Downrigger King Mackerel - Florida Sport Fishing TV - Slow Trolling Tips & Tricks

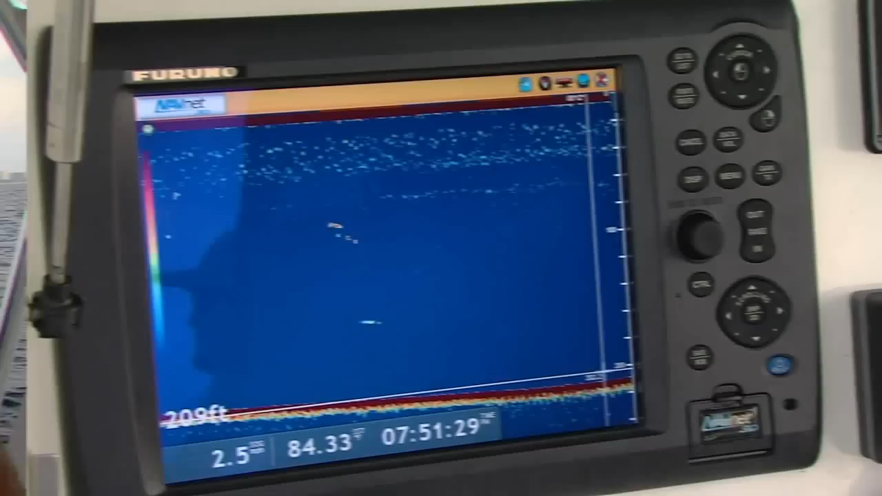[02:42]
On screen: depth 209 ft
So we've got a couple of fish that we just read right there. And we literally, using this sounder, we can put our cursor right on the fish and determine that those fish are right at about 85 foot.
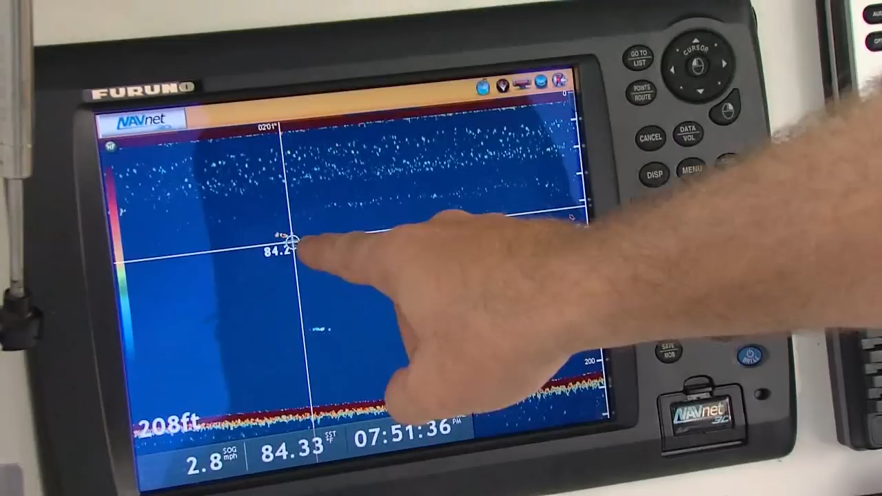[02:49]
On screen: depth 208 ft, speed 2.8 mph
And that's pretty much exactly where our baits are.
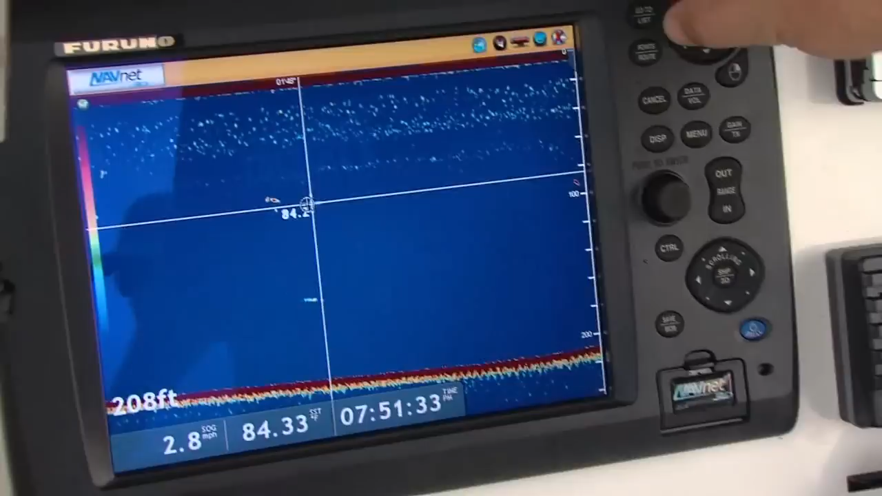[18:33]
On screen: depth 208 ft, speed 2.8 mph
If you have individual units. You know, just constantly utilizing your equipment to keep tabs on exactly what's happening below the boat.
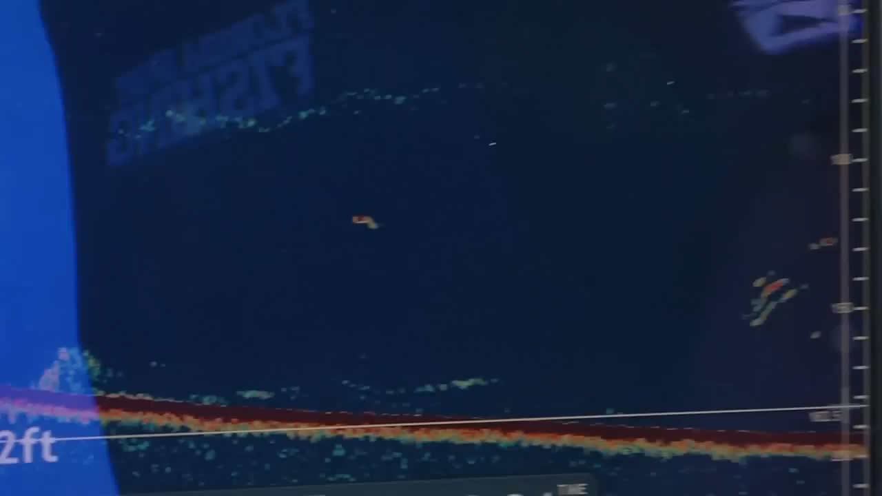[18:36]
Around you. We're using our sounder to mark fish. To look for structure.
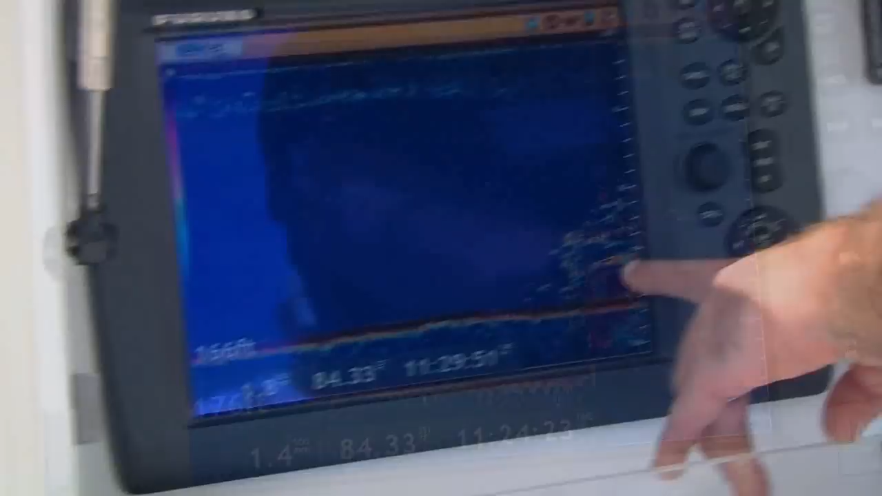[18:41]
We're constantly monitoring the depth. Looking for readings. Adjusting our baits accordingly.
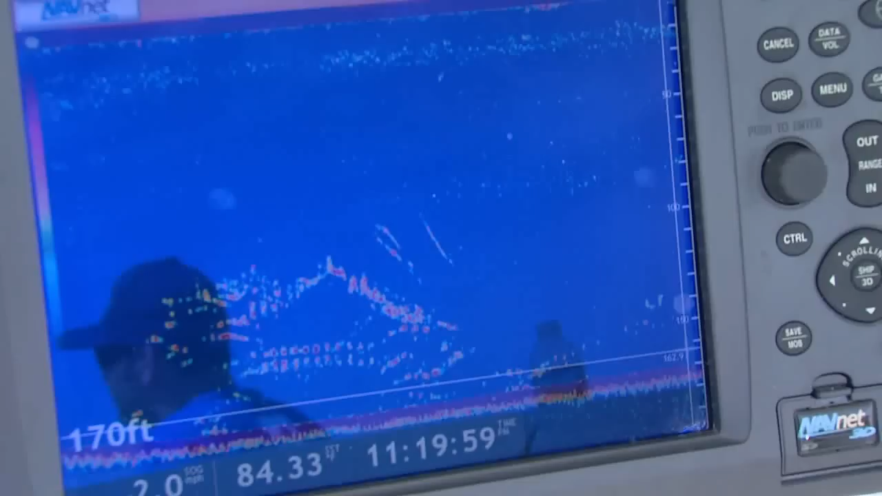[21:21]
And they're stacked up on the machine. Same thing, just drop this jig down. And this wreck is just loaded with life. You just got a runner.